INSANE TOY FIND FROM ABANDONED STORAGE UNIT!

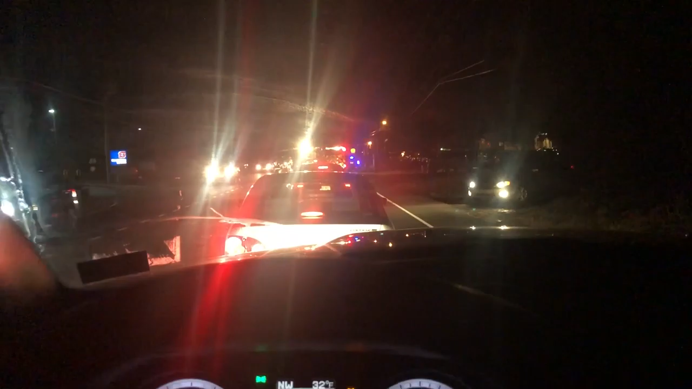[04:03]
there's like a wreck or something and they have the road blocked off i was wrong about the temperature it's 32 degrees but hopefully we'll get through this or i'm not gonna make it to cornhole fun fun